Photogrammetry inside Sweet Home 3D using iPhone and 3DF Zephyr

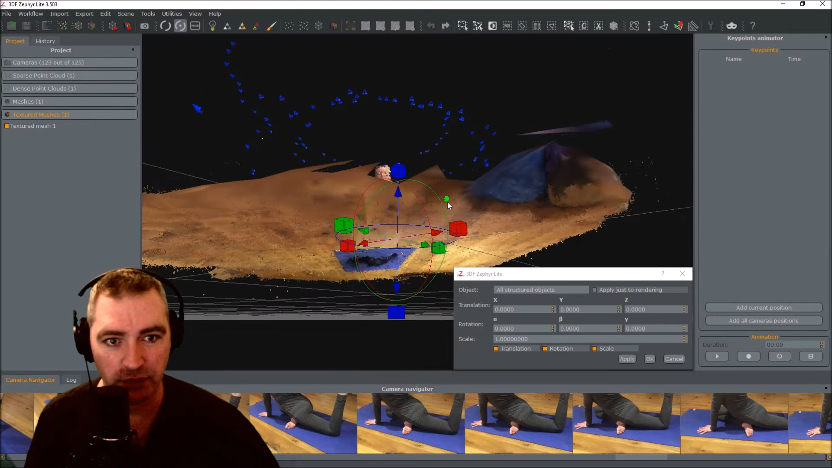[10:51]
It's uh. It's showing me the other. Original texture. But you can just ignore that. I'm just going to try and adjust.
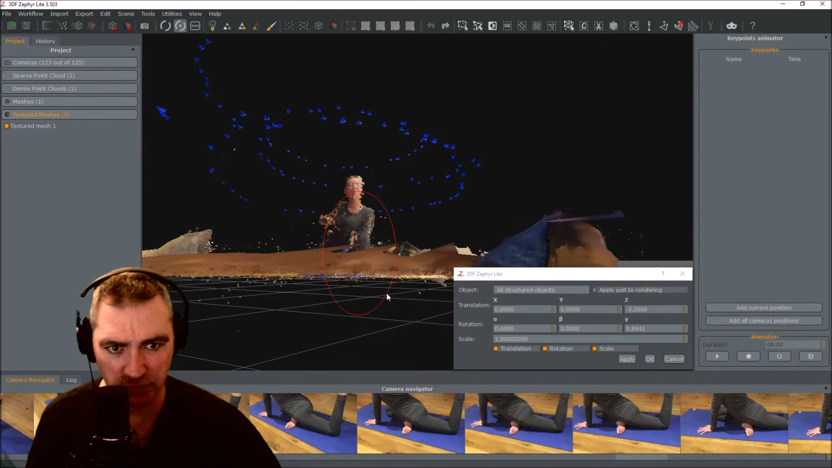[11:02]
Adjust this. So that I get it. It's sort of flat with the. With the grid. There we go. That's good enough.
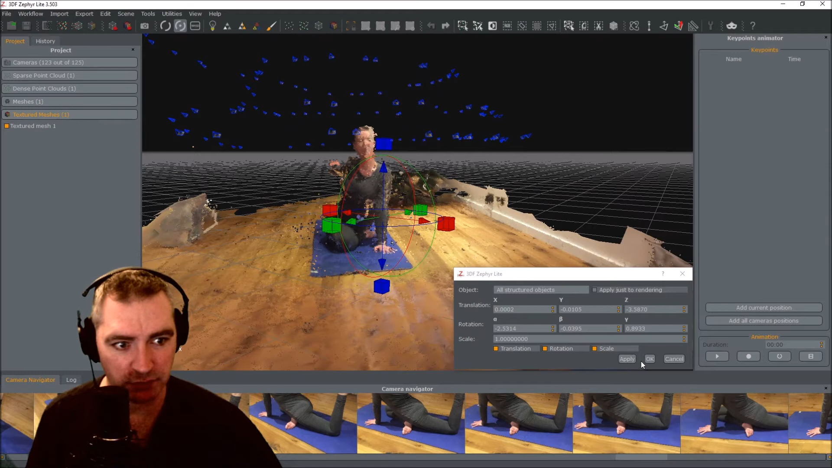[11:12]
I press okay. Now.
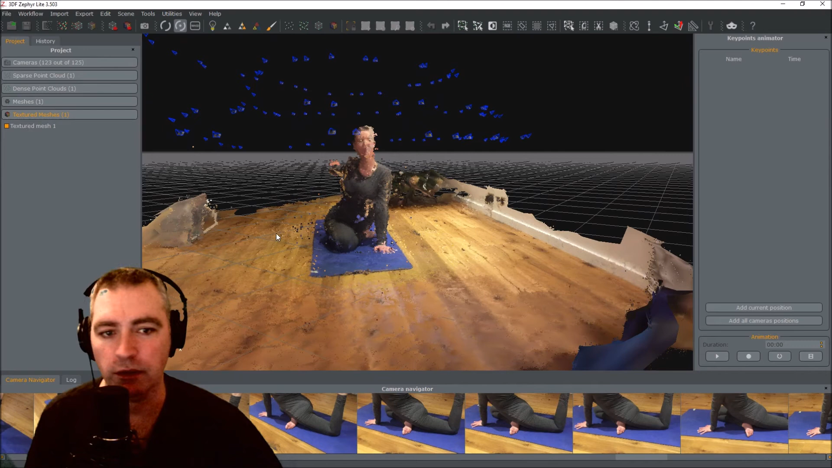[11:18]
To go back to the view I had before. It's that one up there. Okay.